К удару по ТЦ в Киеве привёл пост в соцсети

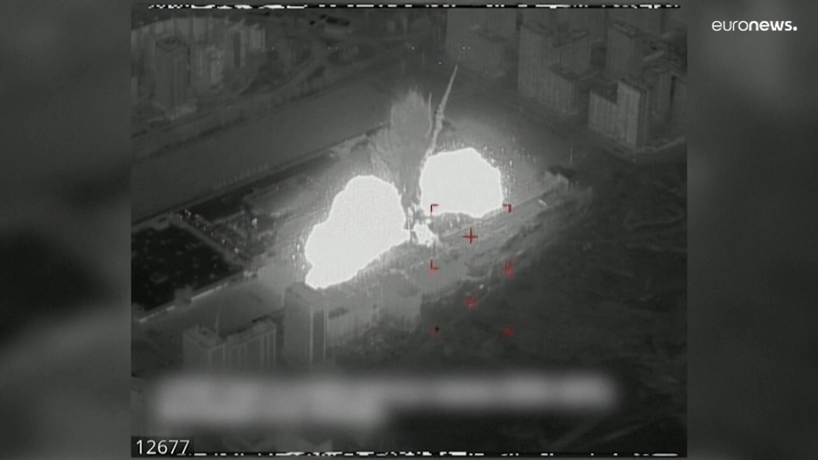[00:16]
Российский удар по центру был нанесен поздно вечером в воскресенье. Погибли 8 человек. «Хотим еще раз обратить внимание западных средств массовой информации.